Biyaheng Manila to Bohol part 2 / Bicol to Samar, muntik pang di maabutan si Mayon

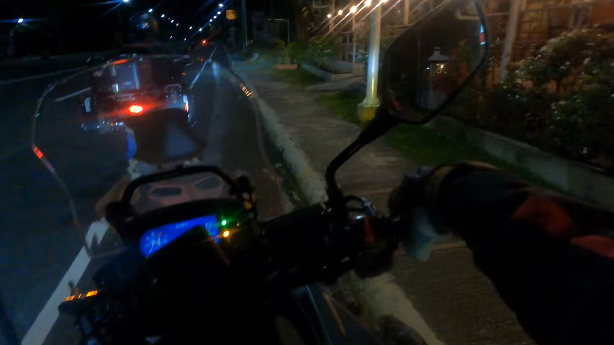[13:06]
So bibiyahe kami ng around 58 kilometers mula dito sa may Kamalig Bypass Road.
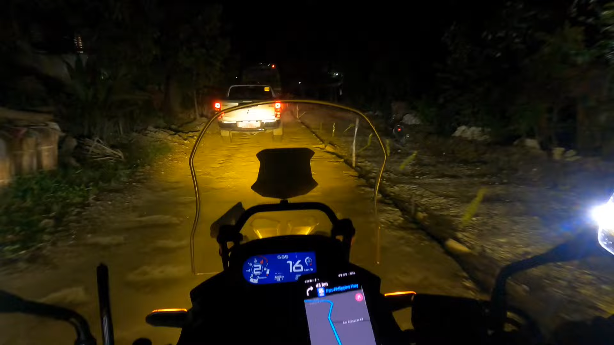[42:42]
Ako. Grabe. Isa sa pagpapatagal ng biyahe natin mga lodski, yung ano. Although ginagawa ni marami din namang mga ginagawang kalsada na. Pero siyempre, stop and go ang sisti. Tulad nito. Pag nag-go ang kabila, stop din naman ang kabila. So okay lang din 'yun.
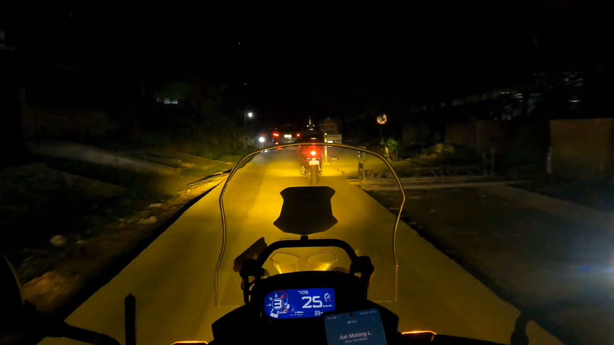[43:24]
Oh, yung mga ba? Oh, yung mga bagong gawa, yung mga may mga ano pa, puste-puste, katulad niyan, no? Dati wala 'yan nung nag-Philippine loop ako. Ito 'yung pinaka ano. Oh, itong area. Oh, itong area na 'to.
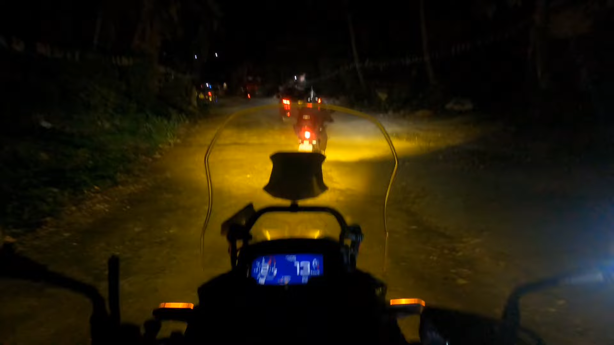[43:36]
Kaya ngayon oh, medyo maganda-ganda na rin ngayon kaysa dati.
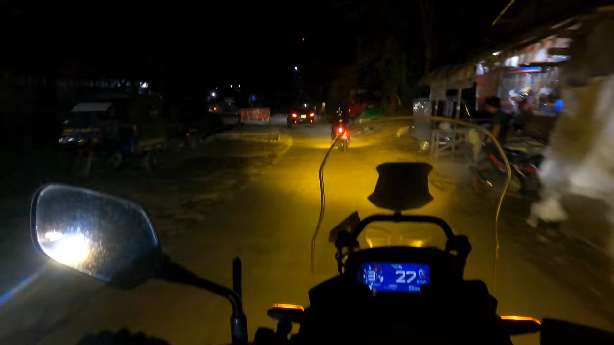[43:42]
Oh, katulad nito, ito bago na rin 'to, oh. Alin 'yung tubay, 'yung gas mo? Kaya pa 'yan, boy. Malapit na tayo. Oh, nasa mga ano na lang tayo. Almost 50 kilometers. Oh, abot-abot pa 'yan. Oh. Ito lang naman 'yung area dito, 'yung ano, kinakatakutan ng mga riders dati.
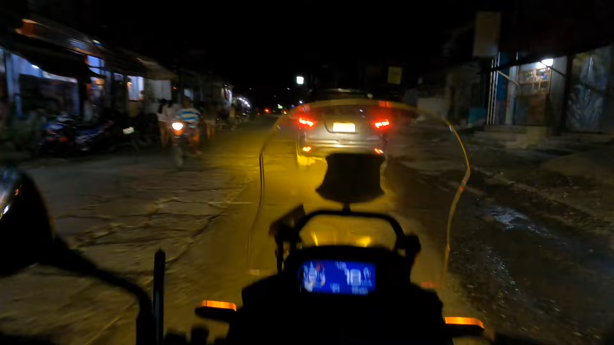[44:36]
Kasi sa unahan nito, yung malapit na tayo sa Tacloban, maganda ng kalsada doon eh. Oo, masakit na nga yung puwitan ko eh. si brother kaya. Paano ba siya okay? Nakakasabay sa akin. Nakakasabay, no? Nasanay na rin.
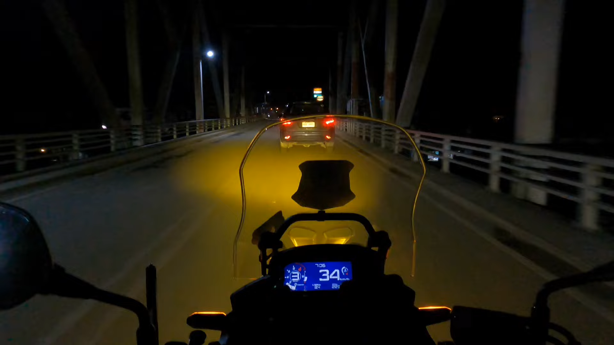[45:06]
Yung sinusundan siya. No. Dapat sa likuran siya kasi mapipilitan niyang ano, humabol eh. So, marami na rin palang natatapos ang ginagawang kalsada dito mga lodski. Kasi yung dito banda na area dati nung nag-Philippine loop ako. Grabe ang haba ng mga sira-sira na kalsada.
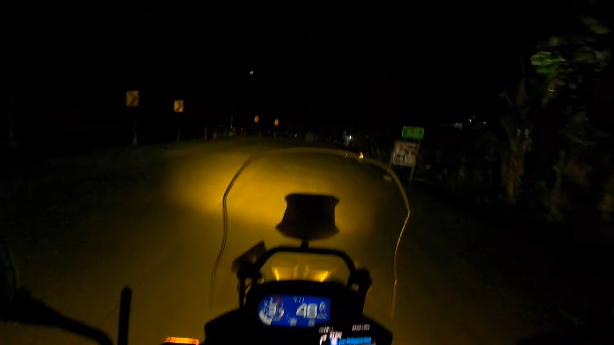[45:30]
Unlike ngayon, oh, ito bagong gawa pa lang 'to. Oh. So, meron mga sira-sira na kalsada dito banda, pero hindi na mahaba, hindi katulad dati.
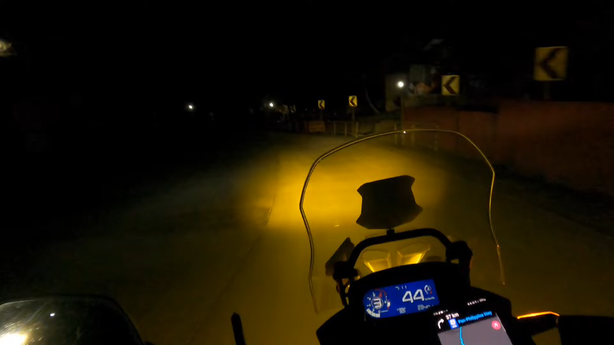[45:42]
Yan ito mga bagong gawa to mga lodski, oh, puting-puti pa oh. Samantalang dati tatakbo ka dito ng mga 2 oras na puro sira yung kalsada. Hindi ka makakatakbo ng sobrang bilis dahil sa sobrang lubak. Pero ngayon, yan, swabe na oh. So, konting gawa na lang to, lahat ay magiging okay na yung kalsada dito mula sa
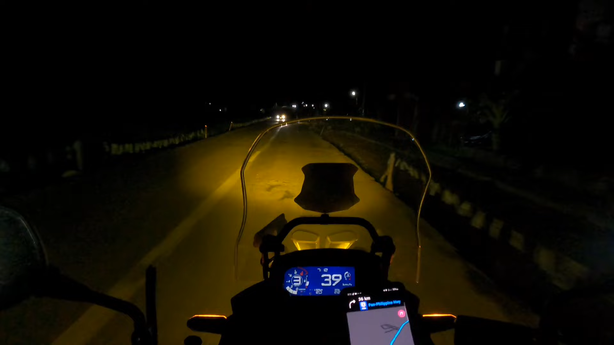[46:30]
So, konting tiis na lang mga lodzi at maging maayos na ang ating biyahe sa susunod na mga panahon.
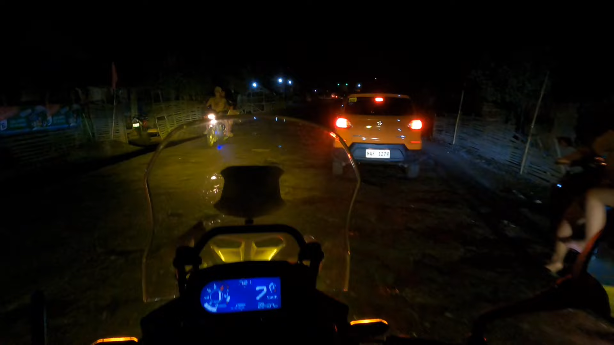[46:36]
ito yung ibang challenge. Yeah. Ayan, no? Yeah. Hindi na yata ito kalsada, mga Lodski.
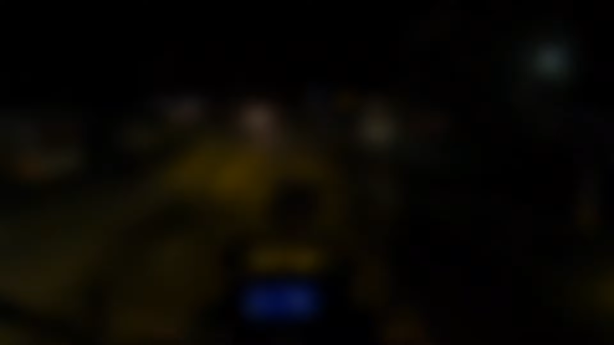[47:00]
Tap kami dito ng mapagtuluyan. So, not bad.
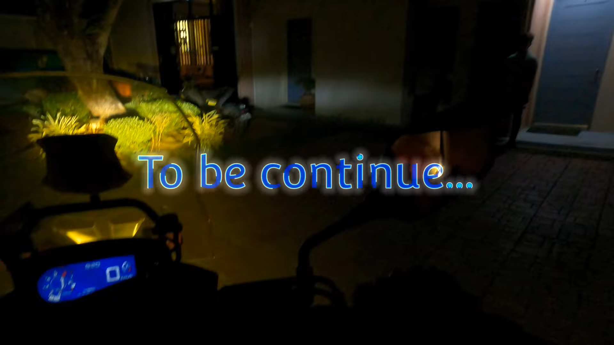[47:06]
1,000 overnight yung kwarto nila. Good for two. Oh, yun. Ang ganda.
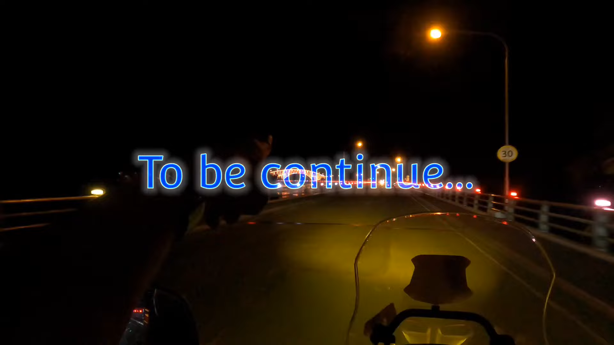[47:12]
Yan, ang ganda. Ang ganda ng pailaw ni San Juan, ni Iko. Iko Bridge.